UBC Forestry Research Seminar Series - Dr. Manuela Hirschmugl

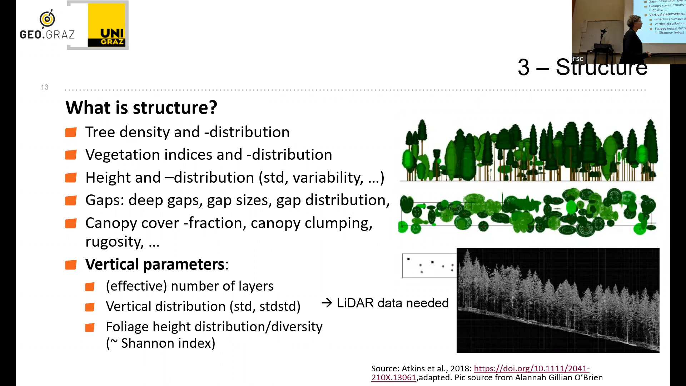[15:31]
So this is just an example, and probably you all have heard about LiDAR data.
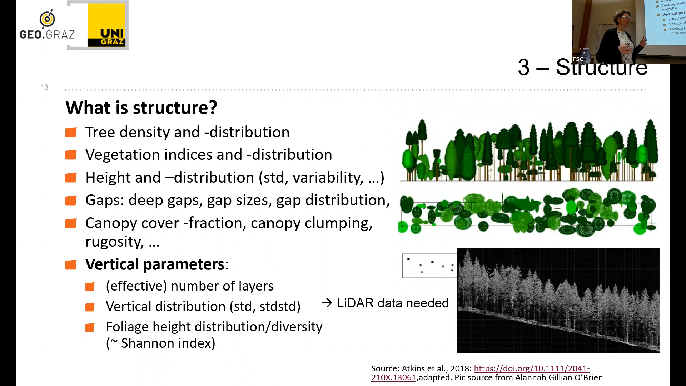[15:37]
I was not sure. I will just very quickly explain. So LiDAR or laser scanning data is an active system.
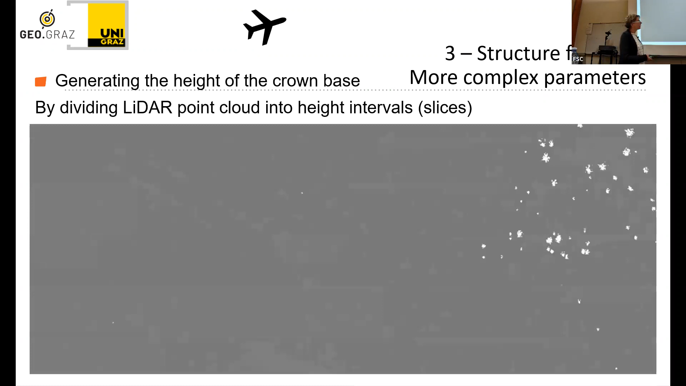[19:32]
So this is an animation when you look into vertical slices and you can see nicely the star-shaped spruces here. And you go down 1 meter steps down,
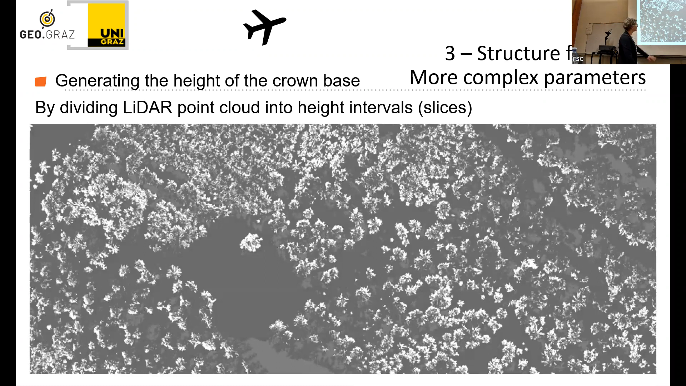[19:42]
and you can see where the crown eventually ends. And you see the highest trees start up first, and then the lower trees come later.
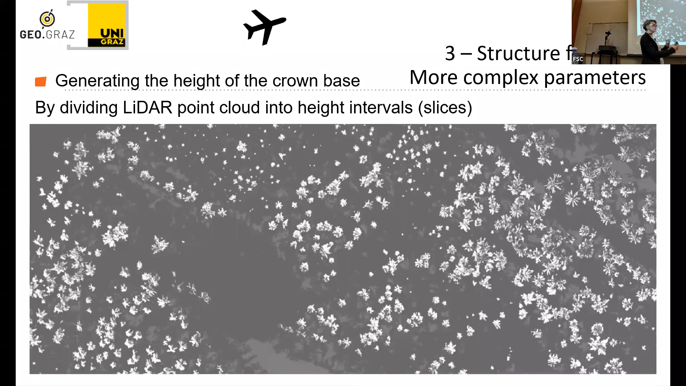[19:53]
And you can really see also beneath the highest levels of the canopy, and you can also see smaller trees. What you can do with these slices, you can map out also the small trees. As you can see here, there's not only the big trees, but there's also small trees underneath. And of course, nowadays everyone is doing AI.
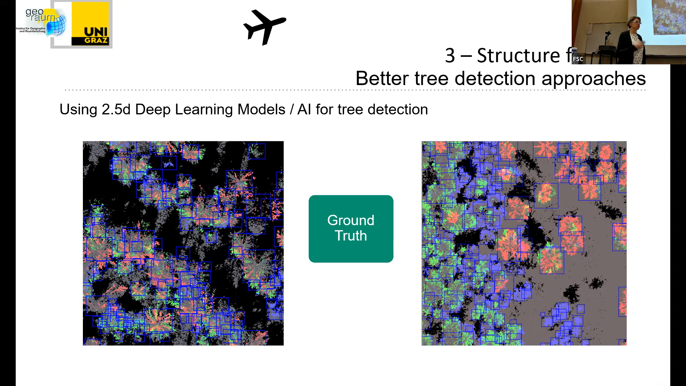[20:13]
So we of course also did some AI projects. And what we did was to generate this kind of ground truth for some patches.